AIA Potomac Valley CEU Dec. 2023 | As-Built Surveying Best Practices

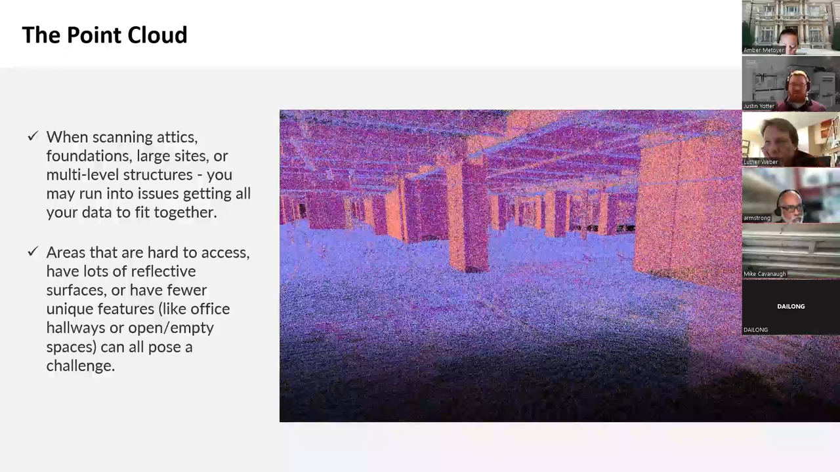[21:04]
foundations large sites or multi-level structures can pose data integration challenges as well so difficult to reach areas reflective surfaces and featureless spaces like these office hallways and whatnot can be particularly problematic most scanners have a range of hundreds of feet which can produce a lot of data outside your project that you don't need you may need to clip or crop your point cloud to reduce the file size by getting rid of that unwanted data for example with the horizon scanning on a roof you can capture buildings you know a long ways away and can really hamper your ability to import it into autocad later or
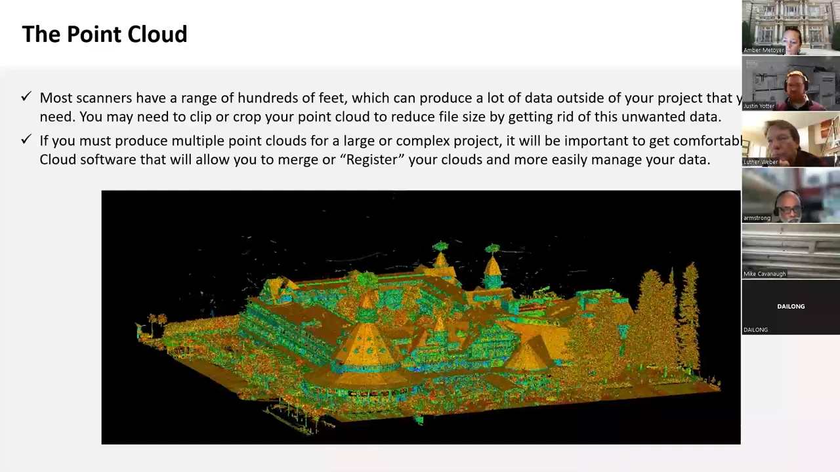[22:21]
you can gather in the field you can be confident that the as builds you create will be fully accurate and ensure a smooth and safe renovation as it progresses so now we're going to talk a little bit about levels of detail and scope um and
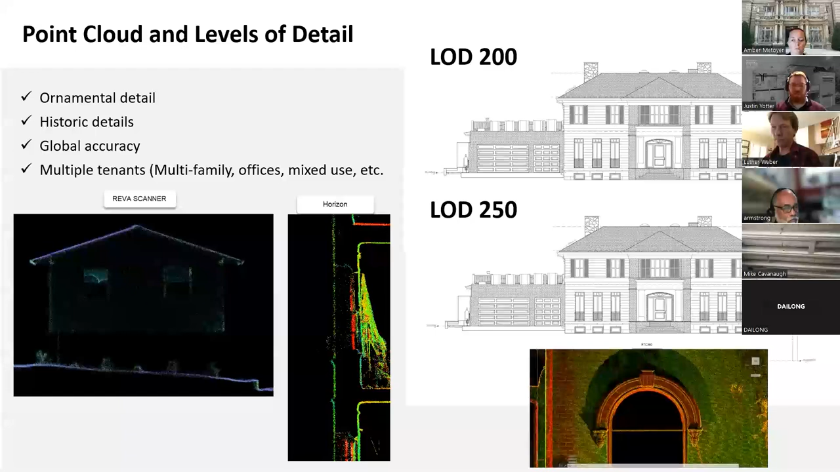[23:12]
also talk a bit about what that looks like in the various clouds time on site and information and information that we'll need to make an informed decision on your proposal and a path to getting your as built ornamental detail can mean very a very fine granular level of information or just certain parameters uh that can only be seen with the rgb data or with a denser point cloud historic details such as the ones below in the rtc image may be critical to replicate or there may be other uh detail that wouldn't show up in the mobile scanners that might show up with the rgb data as well
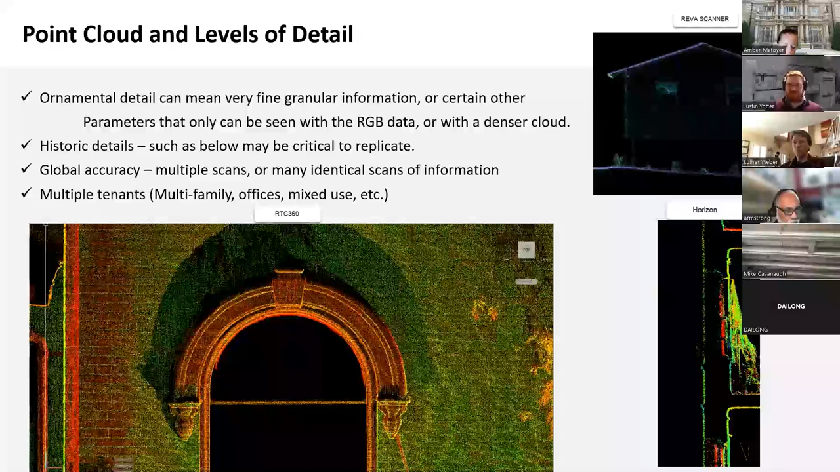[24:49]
it's sufficient to provide an as-built drawing based on a cloud from one of the geoslam products so what does that mean for your deliverable our typical level of
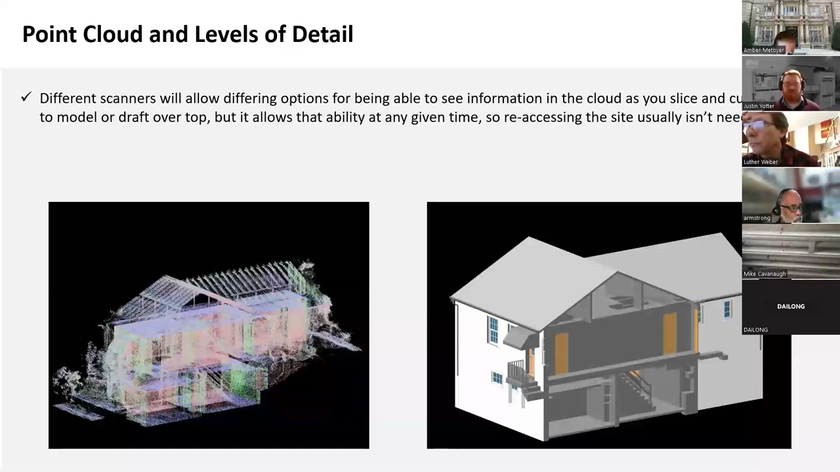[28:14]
over top of it but it allows the ability at any given time to reassess uh the site um but going back to the site to reassess it usually isn't needed here's a brief video of the transition between using a leica scanner showing
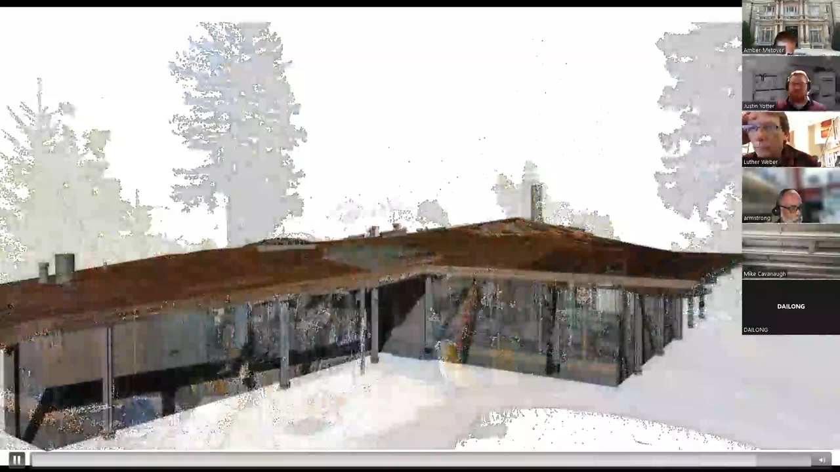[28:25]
uh the point cloud and the subsequent model a few points to remember your scope and level of detail can impact what
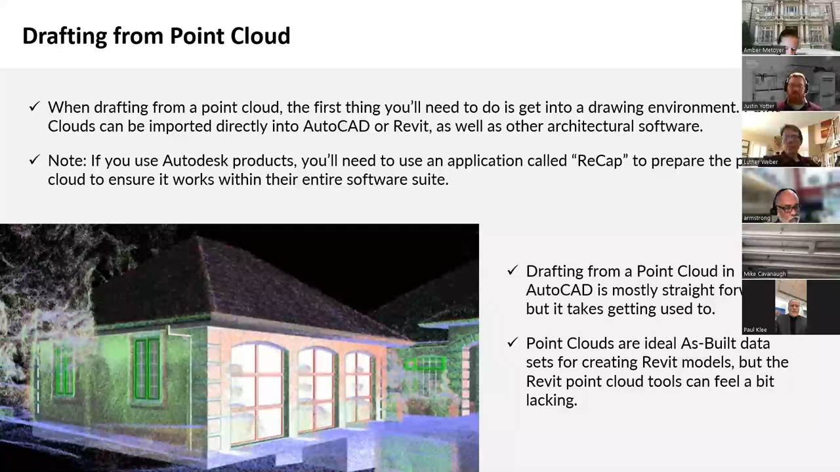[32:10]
accurate model to kick off your designs and planning the tools for visualizing the point cloud are not as robust as they are in autocad and that's a little weird but nevertheless point clouds and revit do go hand in hand in the image here we can see this is an example of a slice of a point cloud in plan view and regardless of how you get your survey measurements it's good to start any as built by starting with the floor plan when drafting in cad from a point cloud you'll want to ensure that your cloud is positioned orthogonally so that you can use your ortho function in cad to easily draw lines
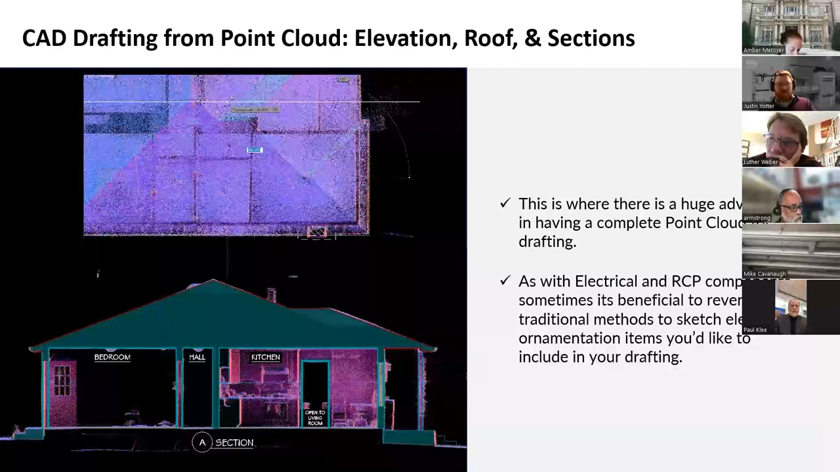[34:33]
as with electrical and reflected ceiling plan components sometimes it's beneficial to revert back to the traditional methods to sketch elevation ornamentation items you'd like to include in your drafting
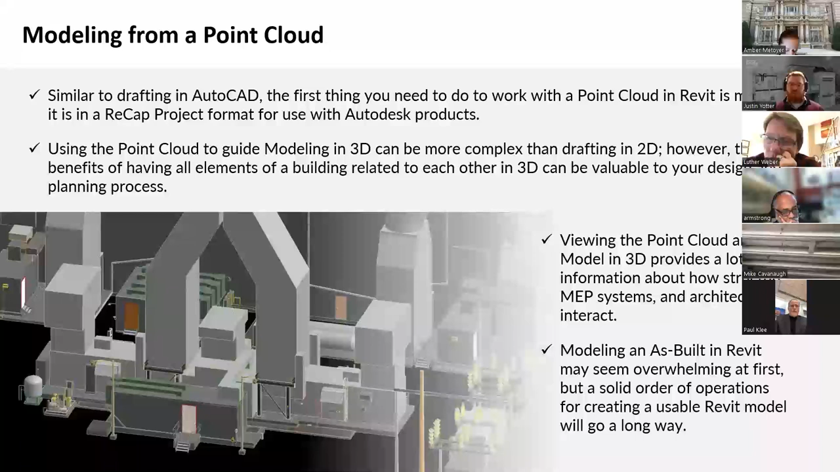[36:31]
viewing the point cloud and model in 3d provides even more information about how structure MEP systems and architecture interact more than you would find with a model alone modeling and as build in revit may seem overwhelming at first but a solid order of operations for creating a usable revit model will go a long way so
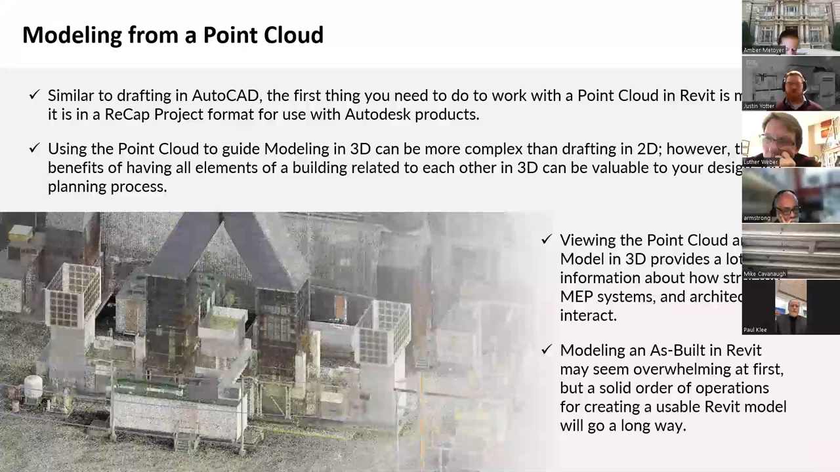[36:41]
let's talk about a few things that you need to do before you start your modeling to make sure you can put the best foot forward first we can talk about modeling the plan view items from a cloud in revit when modeling and revit from a point cloud you'll want to ensure that your cloud is positioned orthogonally just like in cad in plan view so that you can use the ortho function to place the walls then set the finished floor to your zero zero level and then create and set all
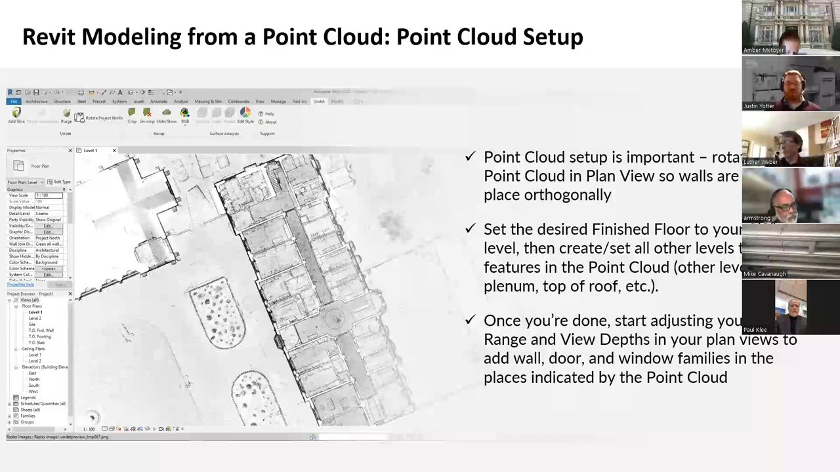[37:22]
other levels to key features in the point cloud other levels plenum top of roof etc and once you're done setting the finished floor you can then start adjusting your view range and view depths in your plan views to add wall door and window families in the places indicated by the point cloud as with autocad this is where there is a huge advantage in having a complete point cloud for modeling drawing sections and adjusting section depth is crucial to viewing point clouds effectively when adjusting those window heights door heights and creating roofs and practice patience roofs are tough to model but even more so when you want them to accurately match a point cloud